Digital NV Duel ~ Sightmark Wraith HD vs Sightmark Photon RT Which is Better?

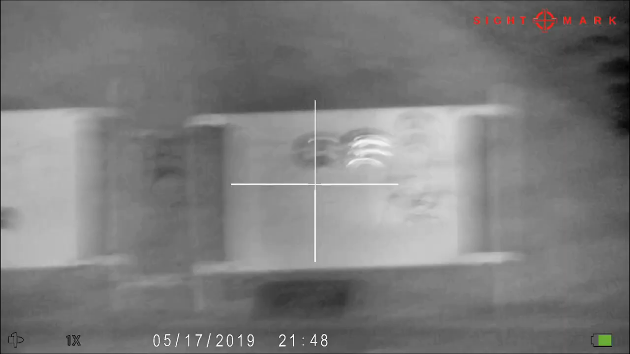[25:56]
And as you can see on both units,
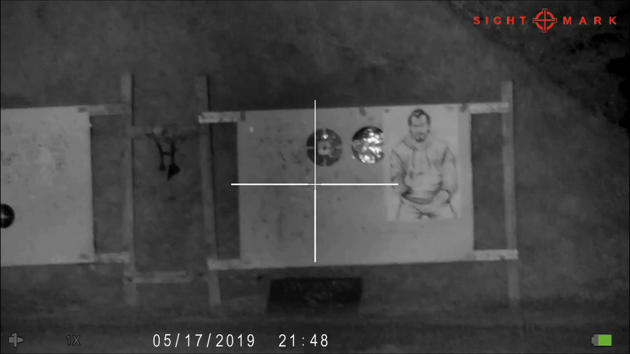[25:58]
they really don't need the illuminator being
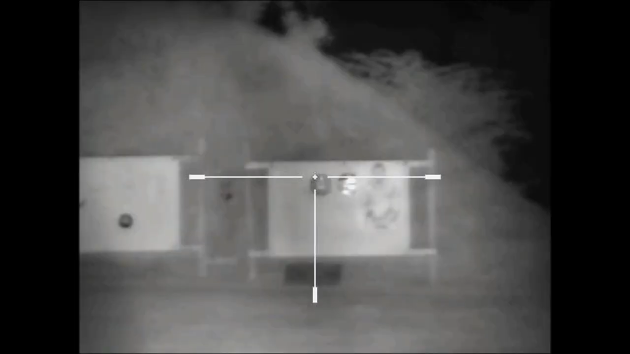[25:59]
anything but on low at 100 yards.
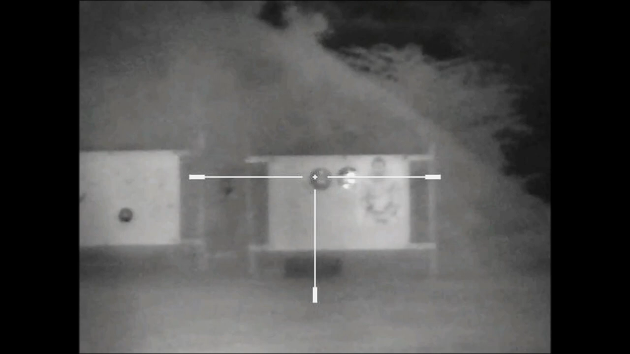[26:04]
So let's pan out to 200 yards. And again, illuminator's on low. I'm not going to bother focusing.
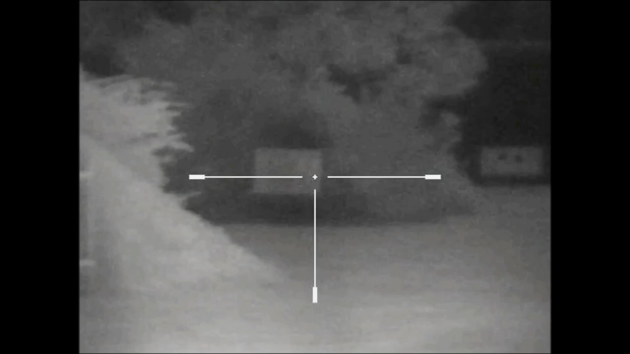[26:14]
We'll just look to see how they gather light here. So illuminator's on low at 200 yards.
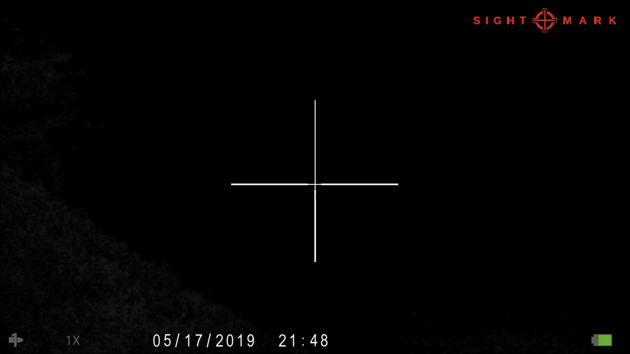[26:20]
You still have a usable image on the photon. Wraith, you're really kind of dimming out a good bit. So let's go ahead and go to illuminator on medium.
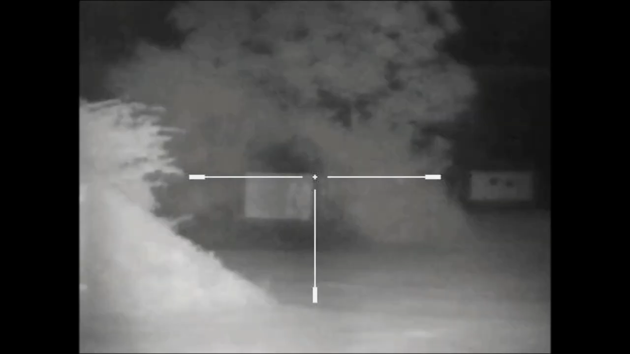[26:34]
Again, of course, good on the photon. Wraith now has decent illumination at 200 yards. We go out to 300 yards and photon looks good. And the Wraith is still a little bit lacking, so let's go on high on the illuminator. Of course, photon's good. Now we have good illumination on the Wraith. So you can see the Wraith definitely needs more illumination.
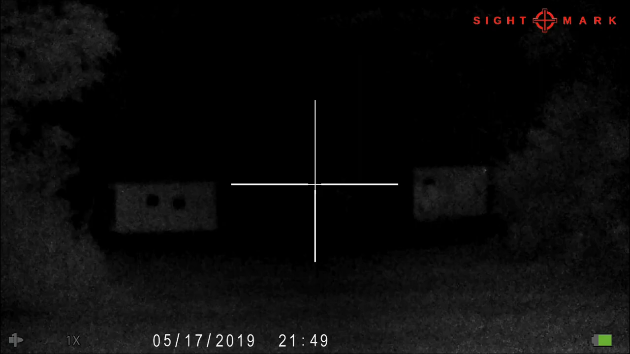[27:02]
It does have a much more detailed image at the different distances. But good picture quality. It's just you're going to have an illuminator.
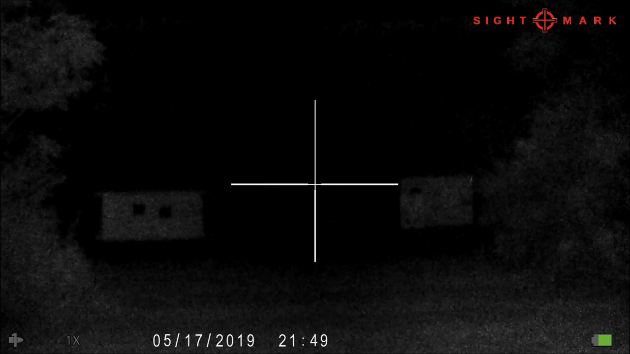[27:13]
Now, what I'm going to do is I'm going to go ahead and turn off our standard 850.
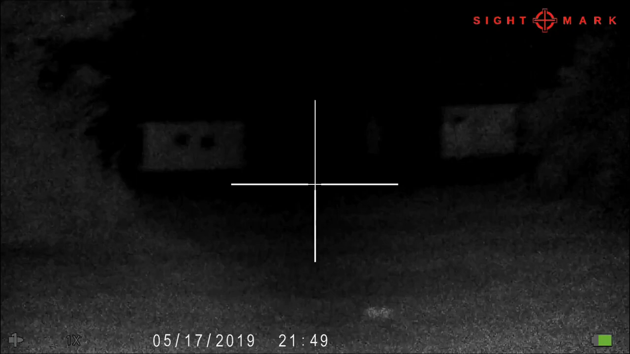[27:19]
And again, at 300 yards, look at that difference. Still have, still fairly usable on the photon.
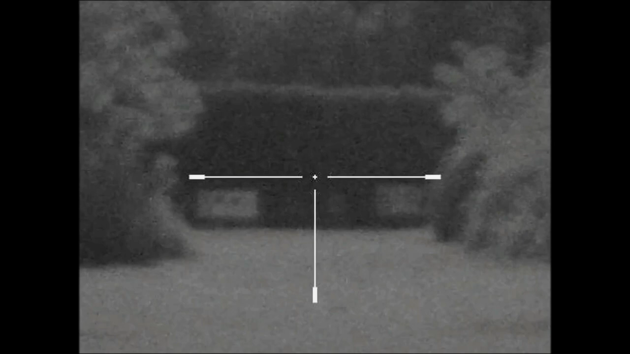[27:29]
Not so much so on the Wraith. Now,